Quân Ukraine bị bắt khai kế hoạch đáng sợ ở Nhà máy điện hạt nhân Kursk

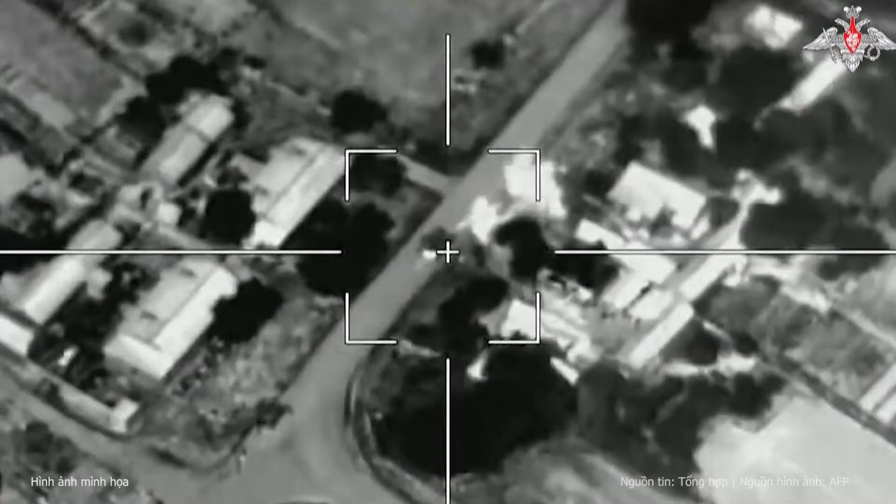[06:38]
Đoạn video về vụ tấn công do Bộ Quốc phòng Nga chia sẻ cho thấy,
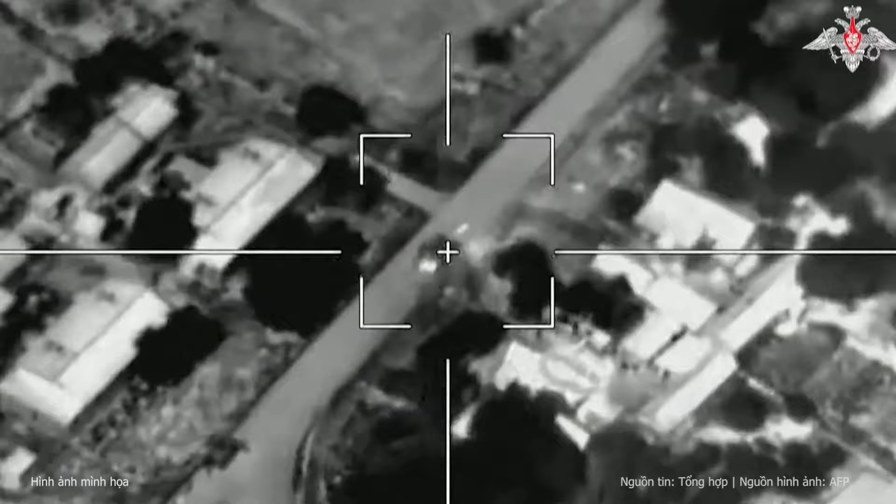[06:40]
hệ thống Vampire liên tục phóng rocket trước khi bị phá hủy bằng một đòn tấn công duy nhất.